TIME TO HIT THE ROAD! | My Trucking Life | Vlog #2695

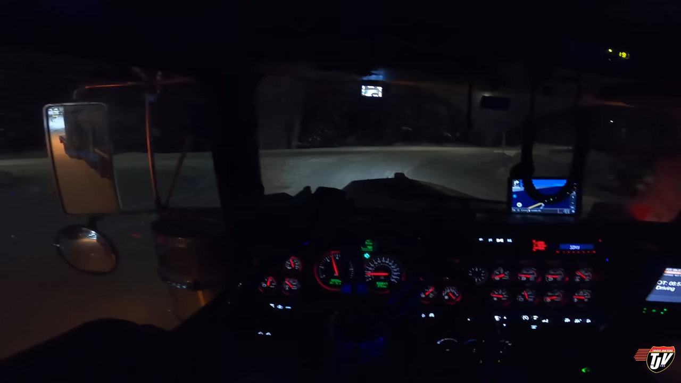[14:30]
One coming. A lonely road. Come on Old Blue, sing your song down this lonely road.
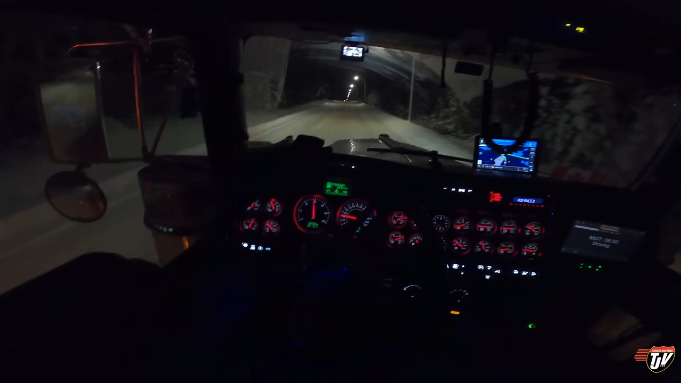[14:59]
We're sitting at about 79,000 pounds. That one's gross. It's pretty well split between my axles.
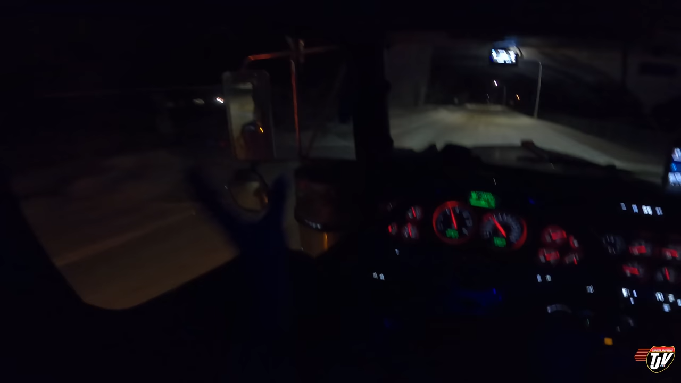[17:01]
Apparently, a lot of us have been singing the song of our people past these residences here a little too often. Now they said, nope, no more. No more singing here, guys. Gotta wait till you get to that road down there. That's Trans-Canada. You can sing all you want down there. Believe me, we will be. You just can't sing down this little downhill here. This is where I always like to. So, once again, I'm going to be crossing from Fort Francis, Ontario, into International Falls, Minnesota.
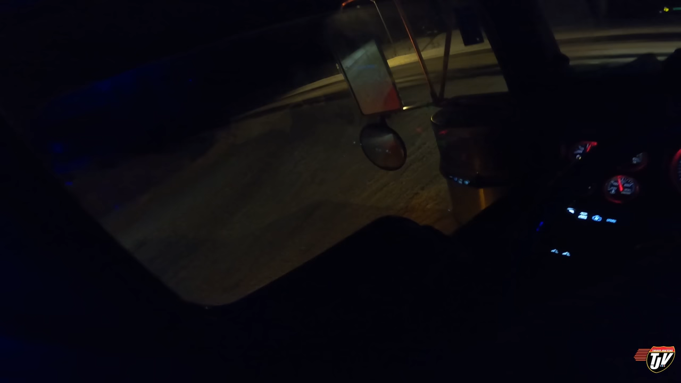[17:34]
I hope nobody's coming. This is that blind corner. At night, it's a little bit better because you can see their lights coming around the corner, if they are, before you see them. At night, it's a blind corner. You can see my shift. You can see my shift.